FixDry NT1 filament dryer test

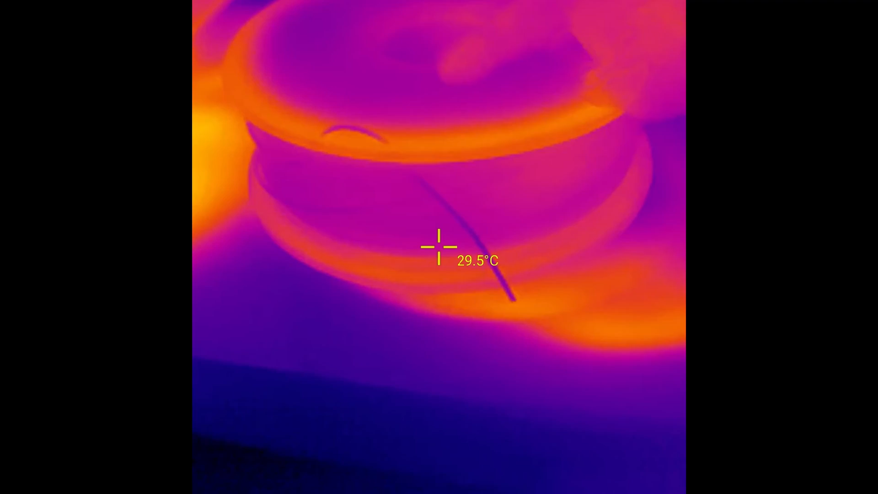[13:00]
On screen: spot 29.5°C
And this was the top side.
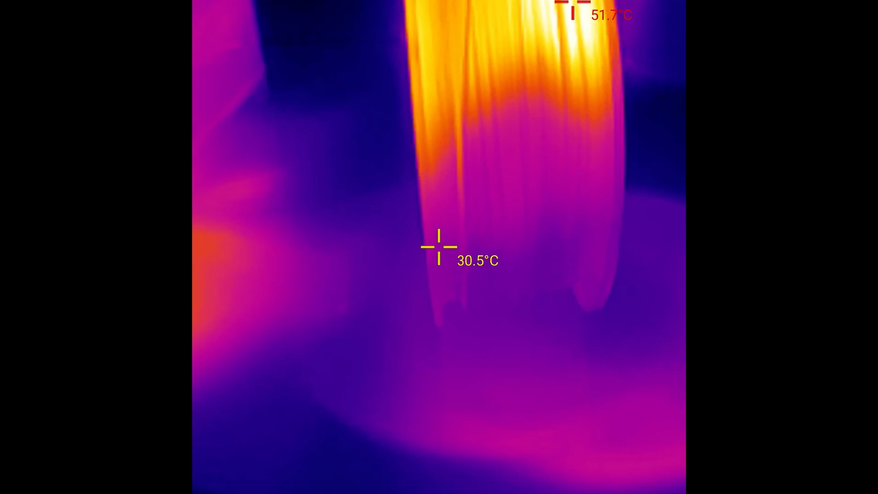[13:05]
On screen: spot 30.5°C, max 51.7°C
And even here I can see the differences. So here it was closer to that hot air compared to this side.
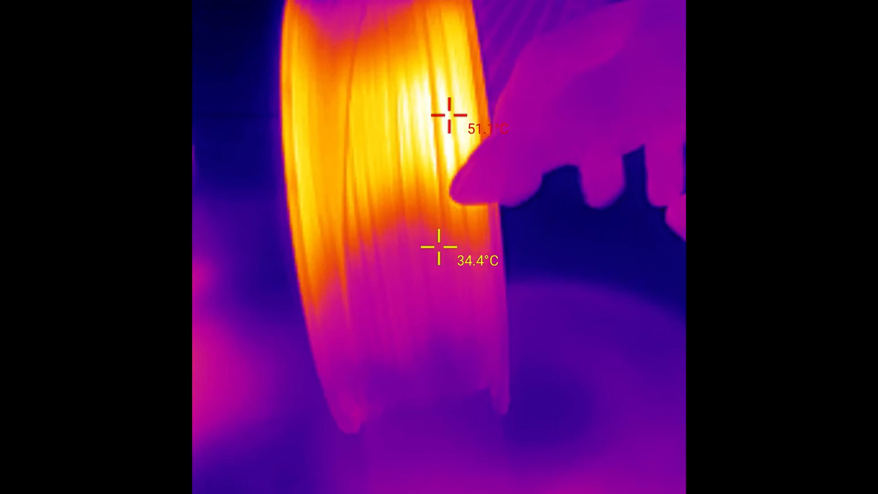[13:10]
And just one more demonstration. This is Honeycomb grid for the laser engraving.
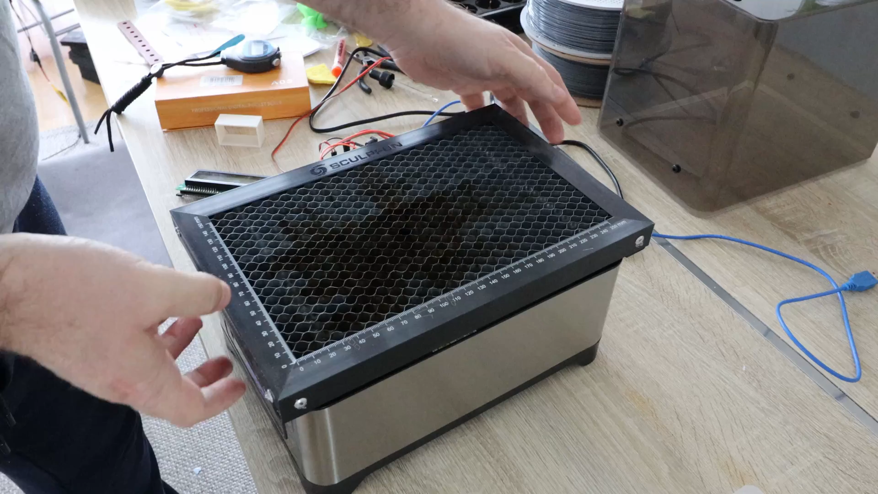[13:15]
And through the thermal camera we can see the difference between the temperatures.
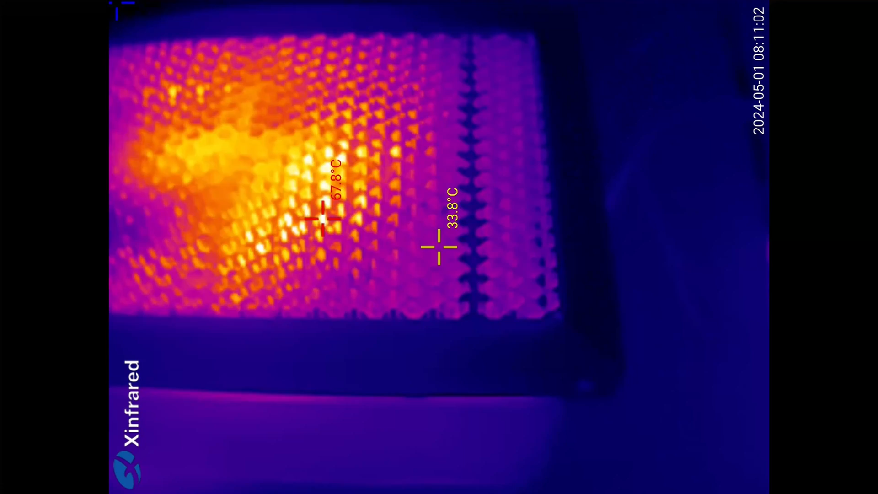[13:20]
On screen: spot 33.8°C, max 67.8°C
Of course the hottest air is in the middle.